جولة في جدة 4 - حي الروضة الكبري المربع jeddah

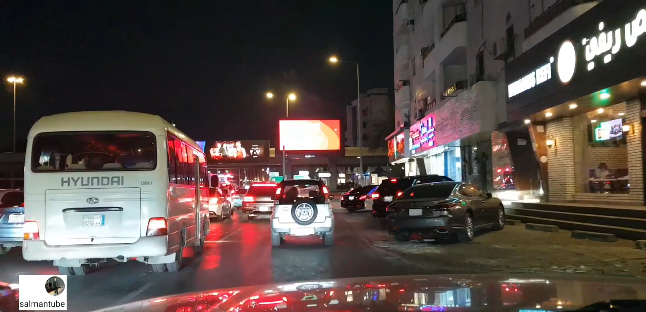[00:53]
شوف زي اخينا الحين يوقفوا هنا شوف عشان يدخل على الناس، يجوا كده شوف
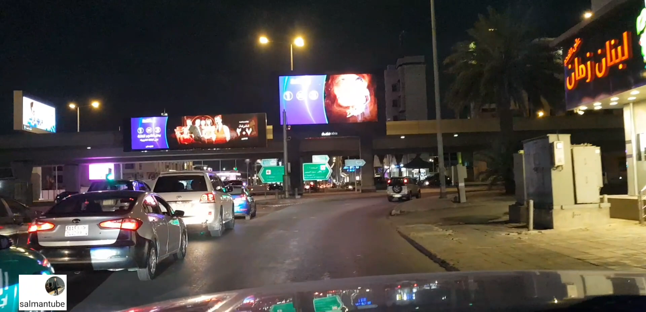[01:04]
كده كده يروحوا داخلين كده على اليسار. طبعا انا ما سويتها بس اقول احمل الموبايل.
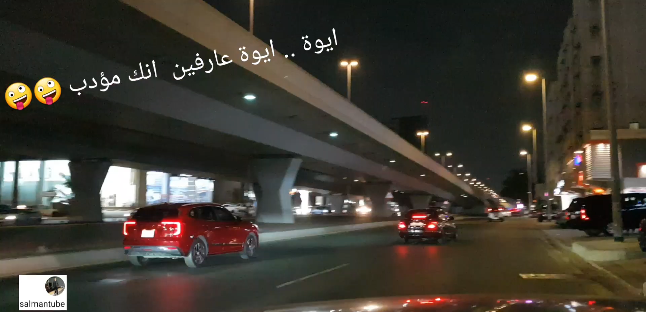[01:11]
انا بيني وبينكم غلطت، المفروض كنت اطلع. يلا الحمد لله كله ماشي. الحين احنا في طريق المدينة النازل تمام، يعني جولة كده
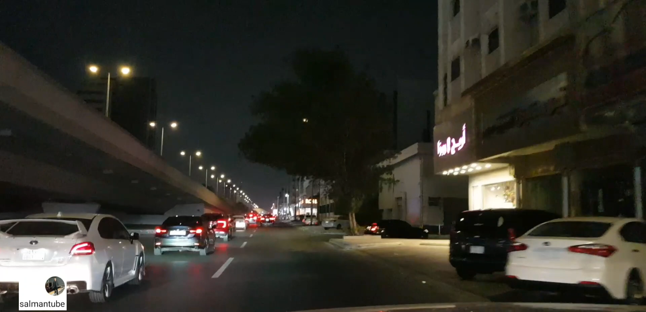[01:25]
في جدة.
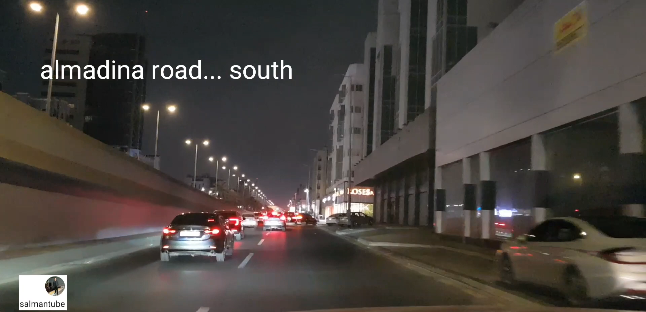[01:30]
أنا طريق المدينة النازل، خلينا أوقف هنا لين كده أشوف لي مكان، إنه صورتها هذه المناطق. وكان بيني وبينكم بركز شوية في ولا أقول لك خليك، يلا ما في داعي. يلا
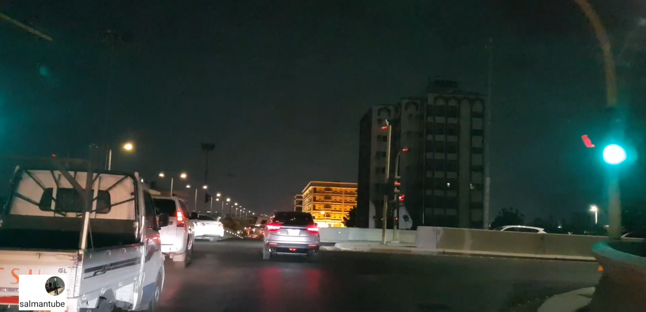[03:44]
هي حركة غباء اني انا اطلع الكوبري واروح يمين، لانه في يا لطيف شلون حسيت نفسي حدخل مع الفتحة دي، لانه في طريق من الجهة اليمنى. بس عاد انا افتكرت انه في واحد من المشتركين قال لي ابغى حي الروضه، ما دام جينا هنا ما ممكن بعدين الواحد يتاخر ولا شيء نيجي هنا خلاص نصور بالمره.
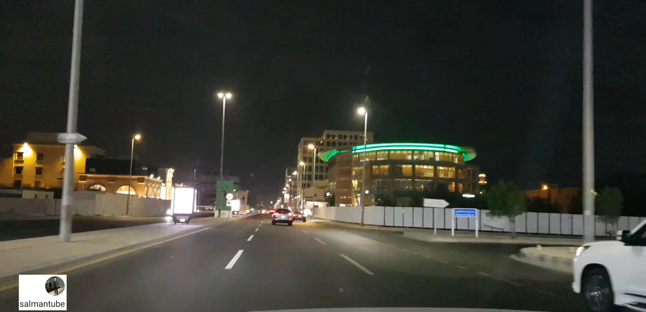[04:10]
هذا اللي عليه اخضر الظاهر جديد، ماني فاكره. امينه سنتر، امنيه سنتر، ايش هذا هنا؟ امنيه سنتر ميرو، جيب يا ميرو. عندهم محلات ما شاء الله، لومار فاتح هنا كمان ما شاء الله.
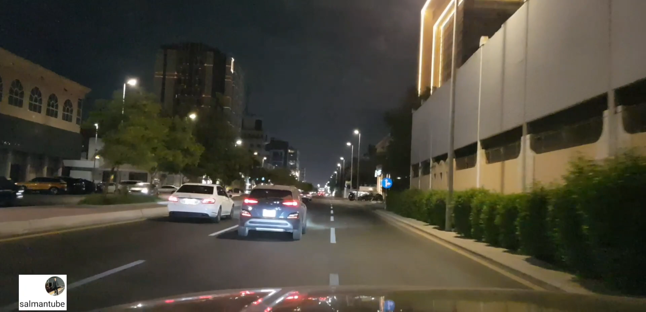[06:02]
اخذنا يوتيرن وراجعين في اتجاه الكوبري المربع.
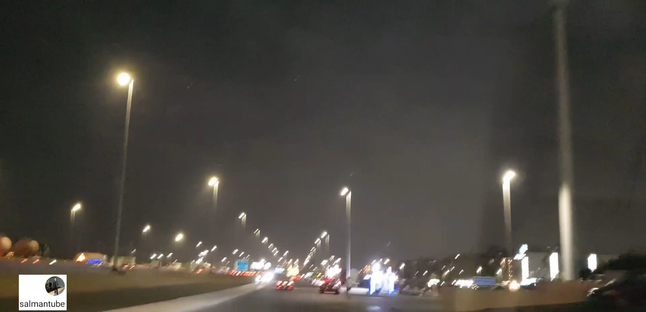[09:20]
الله الواحد عنده كم شغلة بس تلاقيهم دحين قفلوا خلاص. يبغالنا هذا لولو والجهة بريمان، والله الحي هذا ما ادري ايش يسموه.
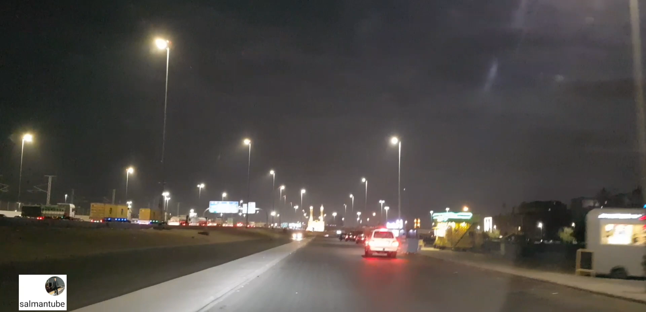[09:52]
افتكر اسم الحي اي هذا الكوبري اللي قدامنا شويه يميل، هذا اللي بيشايل الجوال.
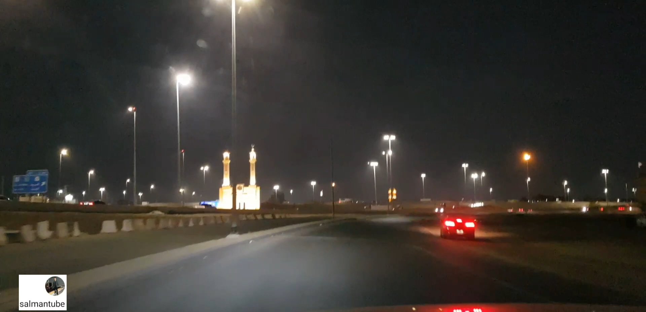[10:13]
الكوبري هذا اللي دحين شايفينه قدام هناك هذا كوبري بريمان اللي حنطلع منه على مكه ان شاء الله. انا يعجبني فاضي كده وهادي.